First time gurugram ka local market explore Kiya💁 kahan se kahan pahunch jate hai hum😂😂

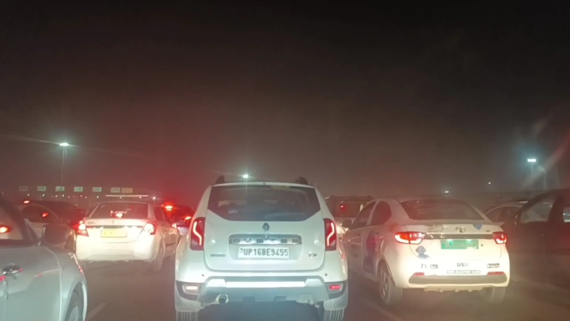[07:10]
तो हमें लगा आज हमें ट्रैफिक नहीं मिल रहा है, लेकिन अब देखो आते हुए इतनी देर से हम लोग यहीं फंसे हुए हैं और इतना ज़्यादा ट्रैफिक, आखिर ट्रैफिक मिलता ही मिलता है यहाँ तो, है ना,
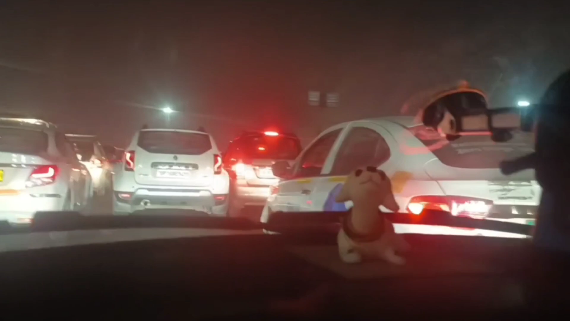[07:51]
इसको जाना उधर से बूथ में से चाहिए, लेकिन इधर प्राइवेट गाड़ियों में से जा रहा है,